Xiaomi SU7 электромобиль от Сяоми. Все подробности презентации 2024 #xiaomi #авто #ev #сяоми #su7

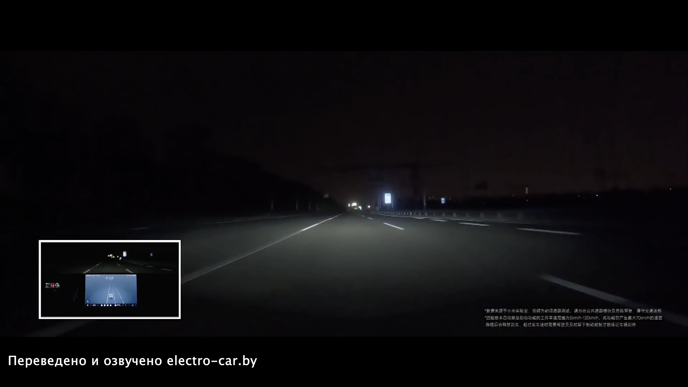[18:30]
На сертифицированном полигоне Каера система AEB PRO смогла затормозить на скорости 120 км в час.